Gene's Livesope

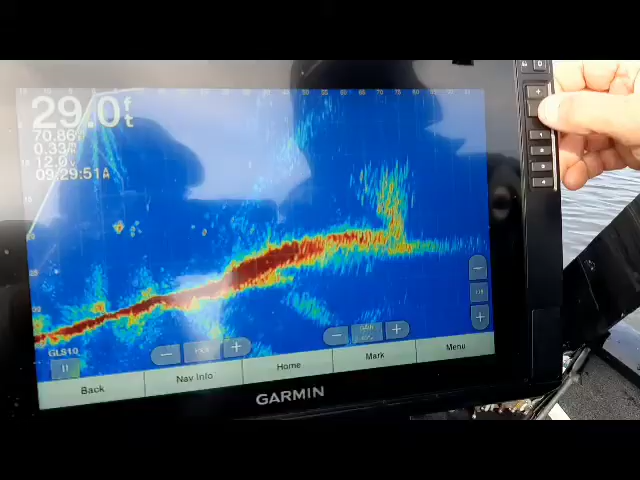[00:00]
On screen: depth 29.0 ft
We're recording. There's the brush pile way out at 75 feet and Gene is headed toward it. You ain't gonna see no dead spots in it.
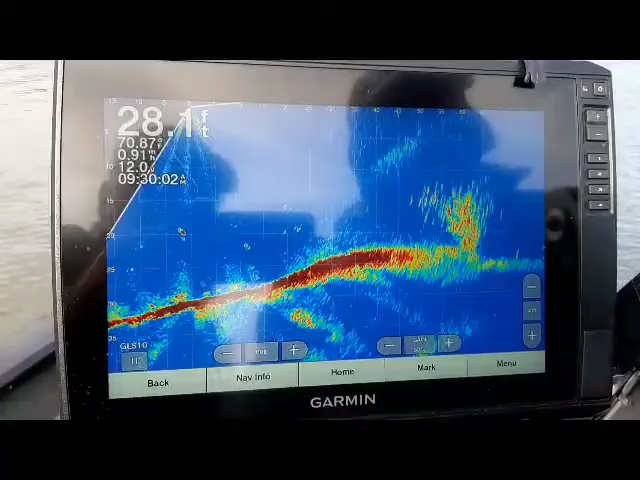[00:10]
On screen: depth 28.1 ft
He's getting closer. Look at all the brush and fish. Look at all them fish.
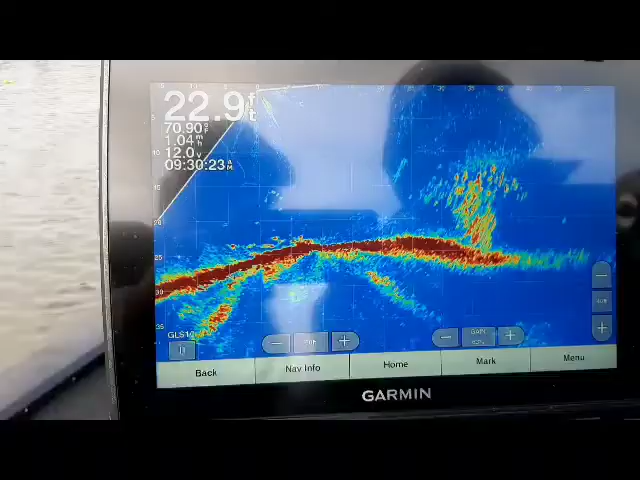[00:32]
On screen: depth 22.9 ft
The brush is staying pretty solid when he turns his trolling motor, turns his bracket to get it right.
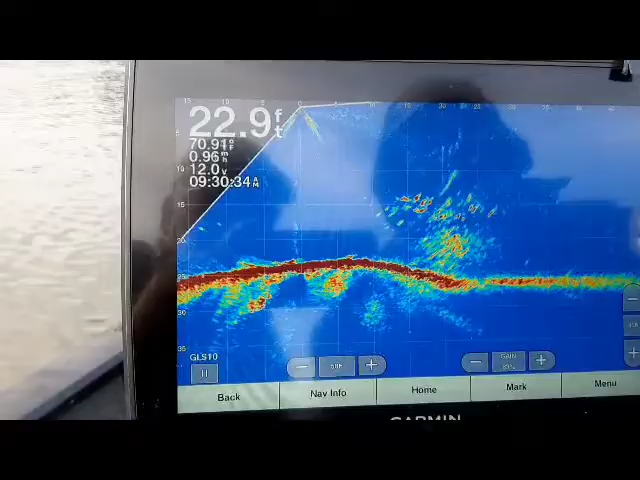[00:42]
On screen: depth 22.9 ft
There it is, right where it should be dead. It's still pretty good and now he's close enough.
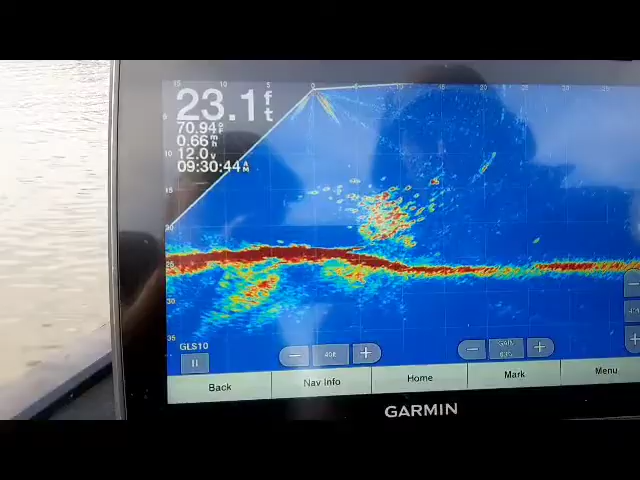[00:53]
On screen: depth 23.1 ft, water 70.94°F
Yeah, that's pretty good.
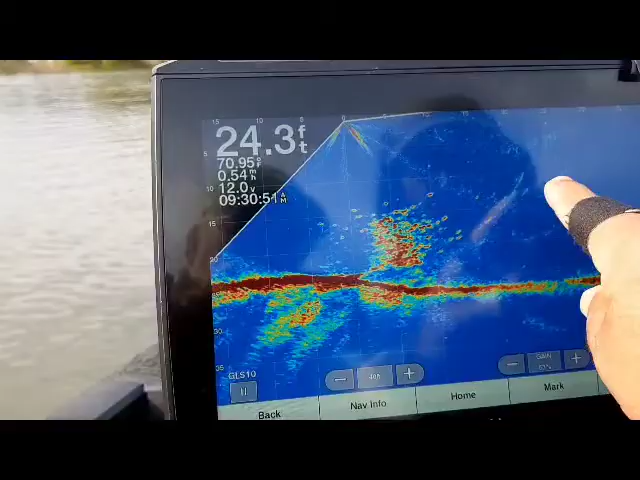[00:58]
On screen: depth 24.3 ft
Otherwise it would have been right there. Yep, yep. Well see, I really, I should have.